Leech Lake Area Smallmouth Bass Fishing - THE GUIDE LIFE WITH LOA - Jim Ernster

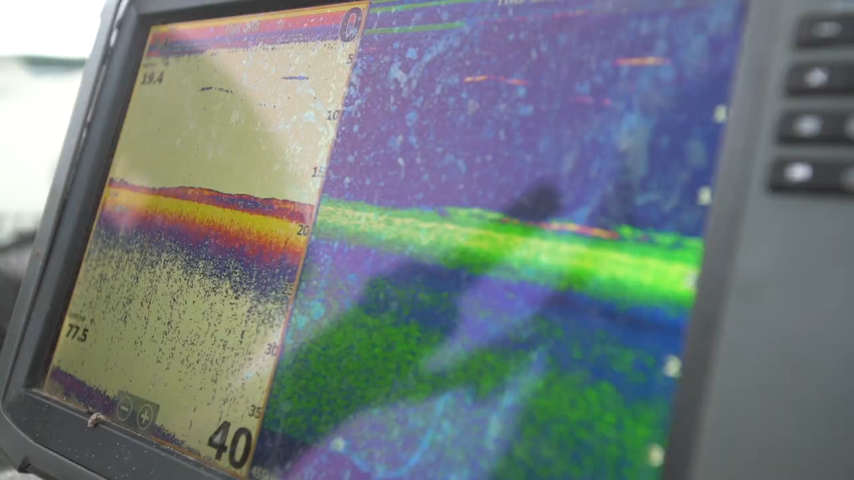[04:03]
And so what I'm going to be looking for is I'm using my Lowrance Electronics is trying to stay a little bit outside the weeds, but at the same time, sometimes these things stay in the jungle.